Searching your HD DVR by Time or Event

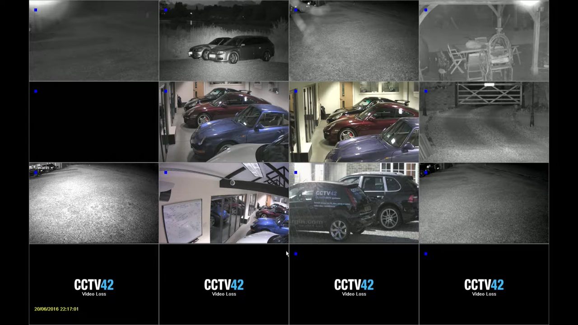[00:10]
In this video we're going to look at searching for previously recorded footage on your DVR recorder. Now there's essentially two ways that you can search for footage. You can search by time or you can search by event. To search by event you'd have to previously set up motion triggered recording or motion triggered bookmarks on your DVR recorder and we'll show that in a different video. So the first thing you need to do is get the main menu up. So right click on the screen and left click on the main menu icon here
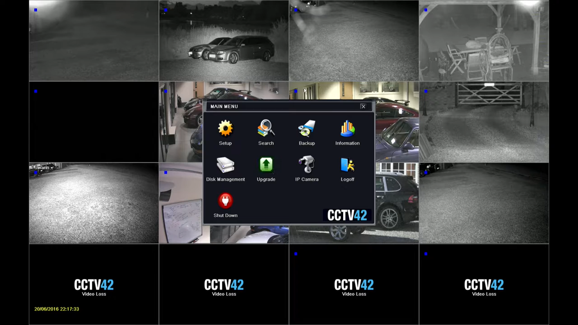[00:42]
and that takes you to the main menu and you can see here we have an icon which says search. So if we left click on that and this is the main search interface. We have two options. We have time search and we have event search. So let's concentrate on time search for the moment. If we look across on the right hand side we'll see the various dates and we'll see some of them the 13th and the 20th up to the 20th have blue squares around them. So if we click on the 13th and click search you can see there is just a little bit of footage this blue area here available at the end of the day on the 13th.
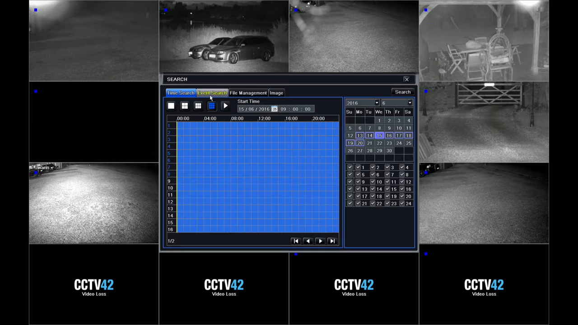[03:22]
We're now going to search by event. So we select event search. We have to decide which camera we want to see. So we'll look just for camera 8. And we'll take the 14th. Click search. Now this shows me all the events that have been noted down for camera 8. And you can see there's various pages of events there. So we'll pick this one here.
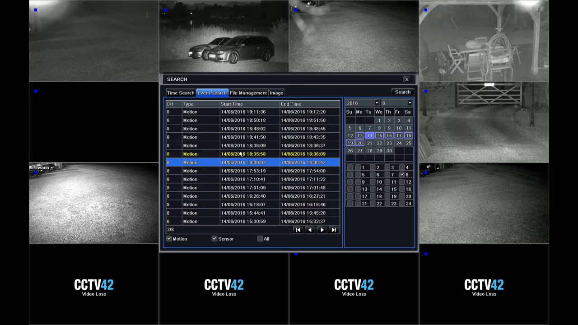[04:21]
If we take the one prior to that which will be that one there.